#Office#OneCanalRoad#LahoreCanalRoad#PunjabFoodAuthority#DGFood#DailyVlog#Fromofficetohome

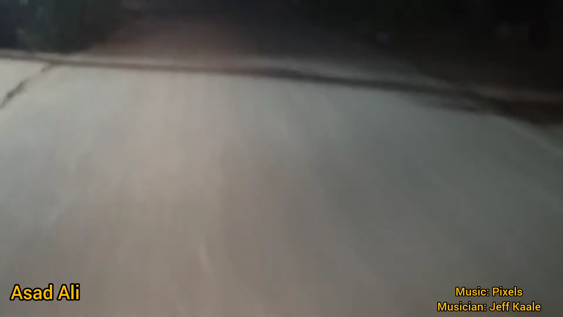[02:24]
یہ کوئی بندے کھڑے ہیں, پتہ نہیں کون, یہ گارڈ ہے یہاں. اور یہ جناب ون کنال روڈ لاہور کی کنسٹرکشن ہو رہی ہے.
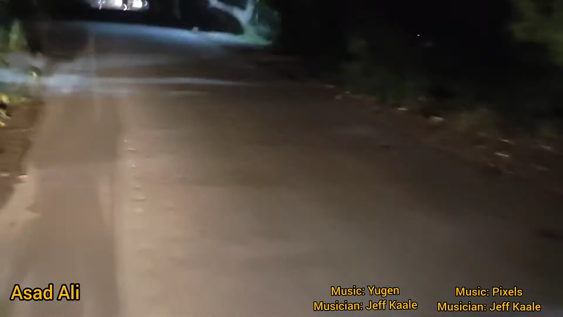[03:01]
یہ جناب پیچھے سے گاڑی آ رہی ہے, ان کو رستہ دیتے ہیں کہ آپ گزریں جناب.
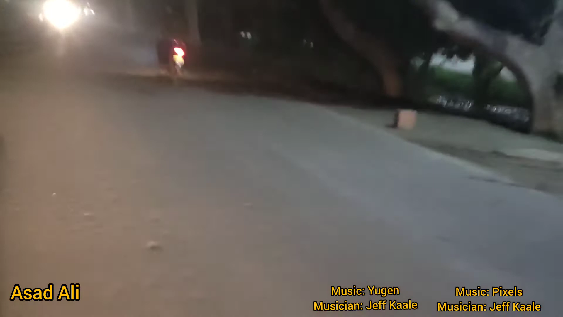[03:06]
اور اس کے بعد جناب اور بھی دیکھتے ہیں کیا سچویشن, آگے میں اپڈیٹ کرتا ہوں آپ لوگوں کو.
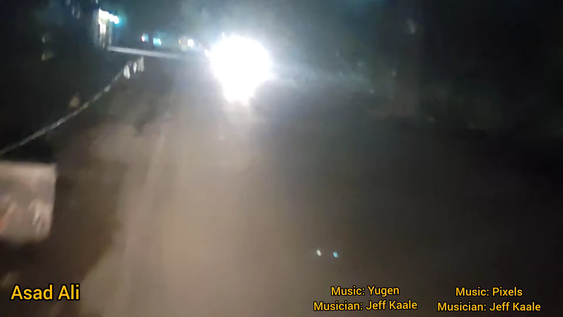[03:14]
مائک کا پرابلم ہوگا, ہوا آئے گی, لیکن آگے ہاتھ رکھتا ہوں کہ مسئلہ نہ آئے. ابھی چونکہ آگے سگنل آ رہا ہے, سو وی شوڈ اسٹاپ اینڈ وی شوڈ ناٹ
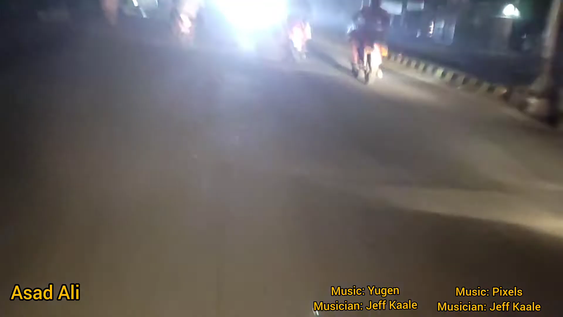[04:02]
یہ دیکھیں آگے سے دیکھیں, پیچھے سے دیکھیں, احتیاط سے چلیں, ہیلمٹ کا ضرور استعمال کریں.
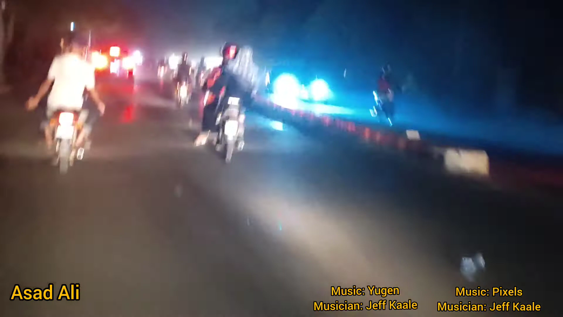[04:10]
بہت زیادہ پرابلم اور مسلم سائڈ ہو سکتا ہے.
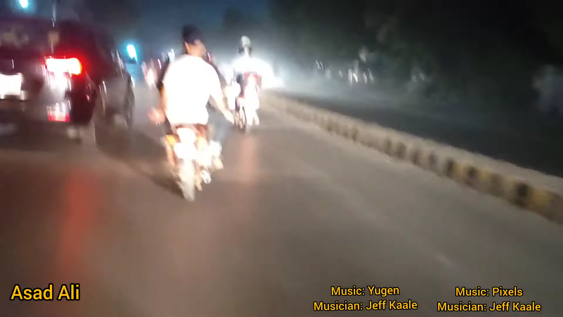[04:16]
ہم سلو سلو چلیں گے تاکہ کوئی پرابلم نہ ہو. یہ کیا کہ جو ہے نا گاڑی جا رہی ہے,
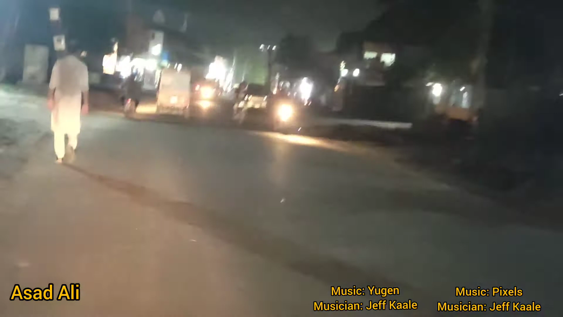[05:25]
जब आप आएंगे करनार रोड की तरफ से इबादत रोड के पास, तो वहाँ पे ये आपको रास्ते में मिलेगा। तो अभी तो आगे ग्रीन इशारा, मैं स्लो स्लो जा रहा हूँ ताकि कोई प्रॉब्लम ना हो। अभी इशारा लगने लगा है तो मुझे रुकना चाहिए, तो मैं रुकूँगा।